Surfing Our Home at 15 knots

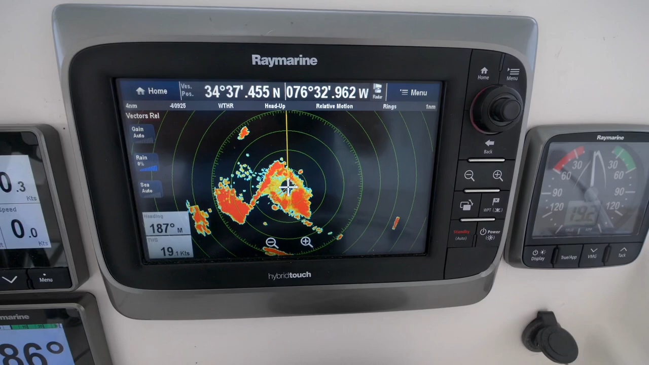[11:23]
Here's a look at the radar. Sadly, we're just on the edge of this one. The heaviest rain is just moving down towards south.